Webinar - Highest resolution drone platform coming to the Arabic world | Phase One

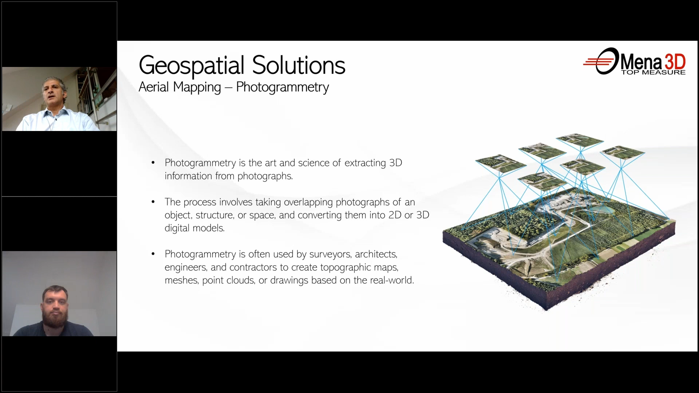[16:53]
I will be showing one video slide with Agisoft, our partner, and MetaShape software, showing the great advantage of transferring all the photogrammetry to a nice 3D model. Definitely, nevertheless, about the orthophoto map, which all of us know out of the photogrammetry, getting all this orthophoto into CAD or GIS application.
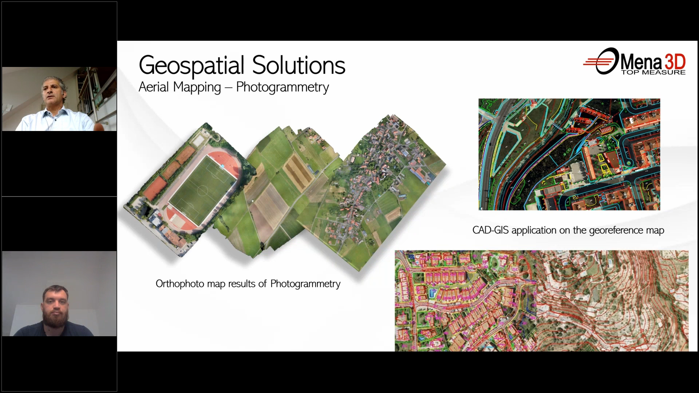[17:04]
And here we will talk about the photogrammetry software we work very closely over the past 8 years. MetaShape, as I said, from Agisoft, it's a very powerful software.
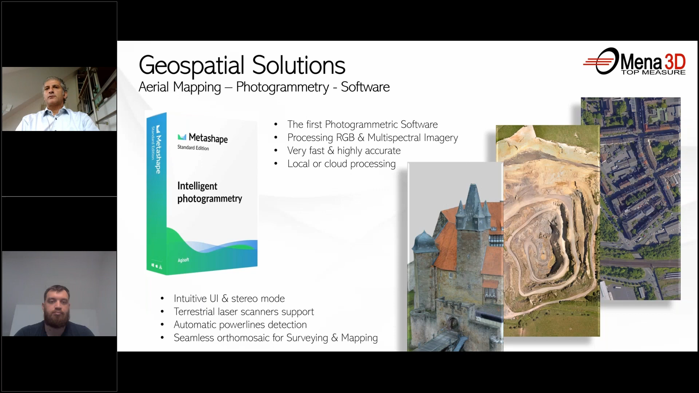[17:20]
It's a straightforward, and we have hundreds of licenses already provided to the market. Here showing this example on a facade, so even can be done by taking a photo for the facade and align all of them.
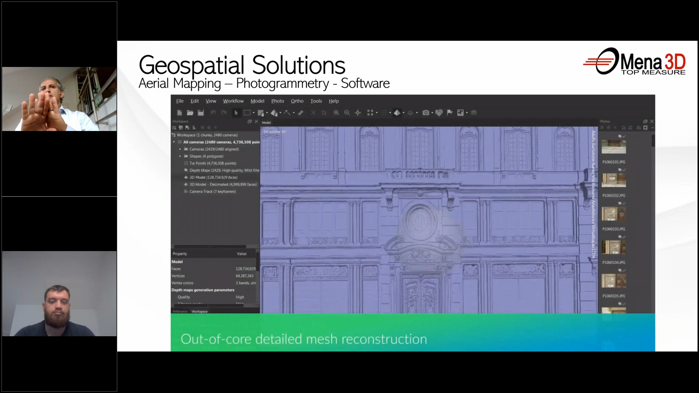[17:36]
The workflow, it is straightforward, just step by step, you can align
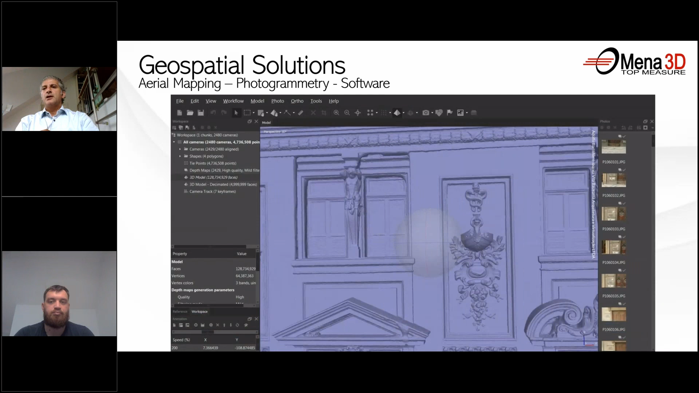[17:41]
and generate a mesh, generate a great 3D model. And here comes the role of the high resolution texture, for sure,
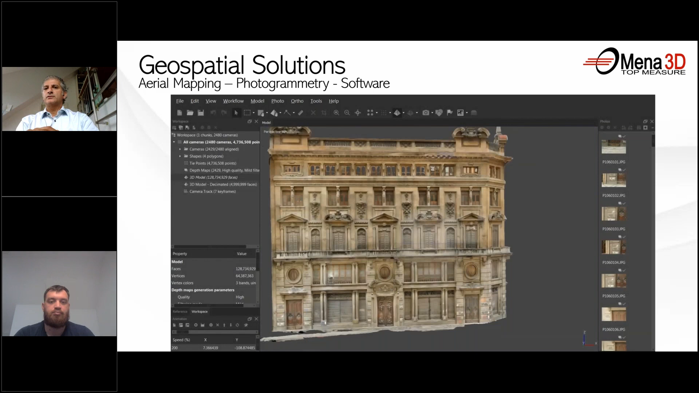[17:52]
for the full color when you texture your model to have really amazing result.
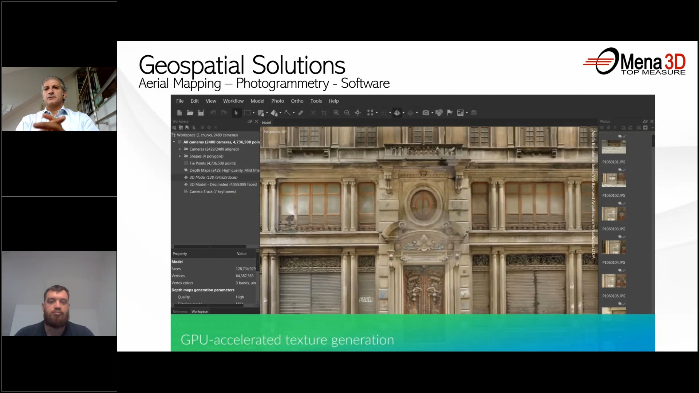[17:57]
And we can see up to 130 million of face here are taken,
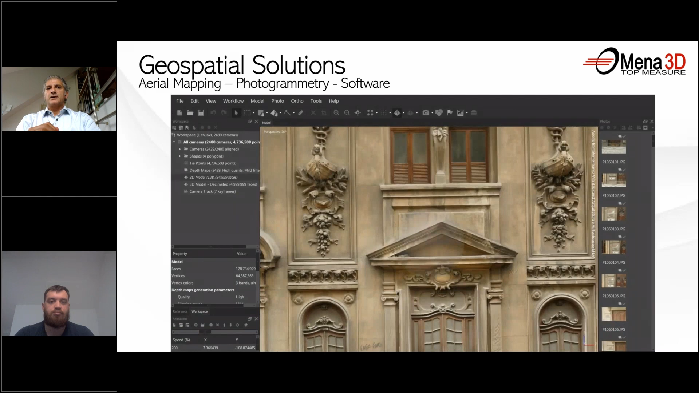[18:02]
and more than 4 million point cloud have been generated here out of this, and 2480 cameras you can see to the left side on the different application.
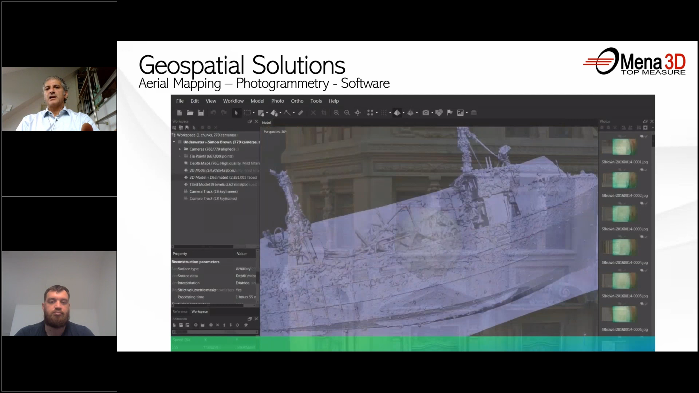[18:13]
Underwater image even processing can be done, so the software offering really a nice and complete solution.